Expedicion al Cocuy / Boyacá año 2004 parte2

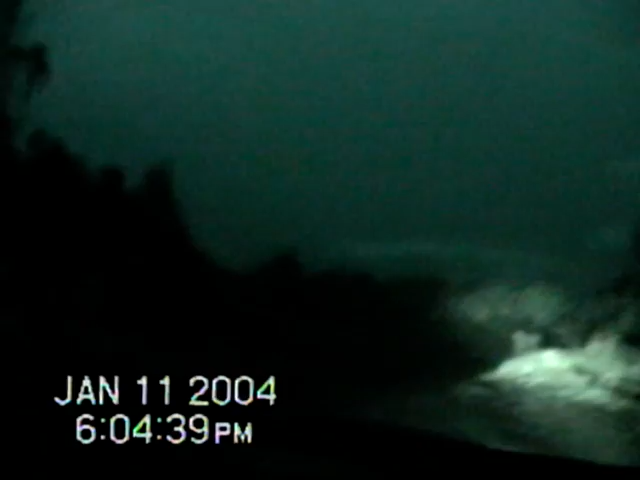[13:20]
Y en un juego, un hueco tenaz. Pasémoslo. Llévelo allá adelante, sí, pasémoslo. Porque no. Listo. Me ha tocado ir a bajarme a mirar.
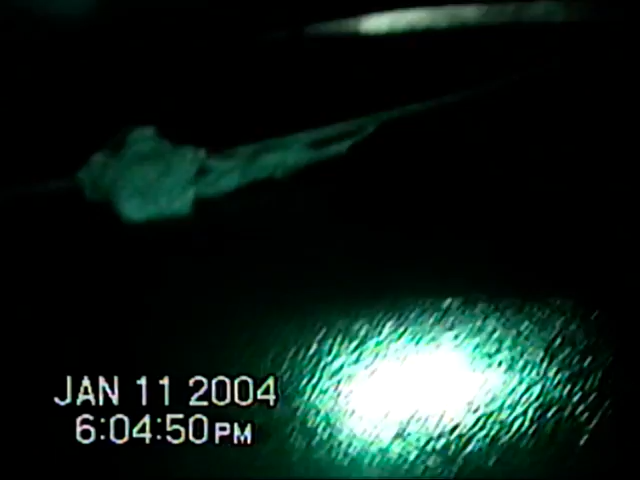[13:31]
Ese es por allá, por la izquierda. En ese frío tan tenaz. Miren eso. El páramo es hermoso.
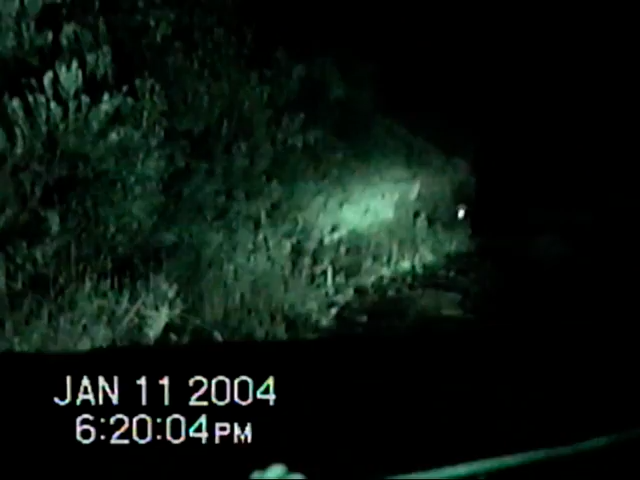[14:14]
Oscuro y frío. Pili se acabó de cambiar dentro del carro. Y Fabián jura que vio algo.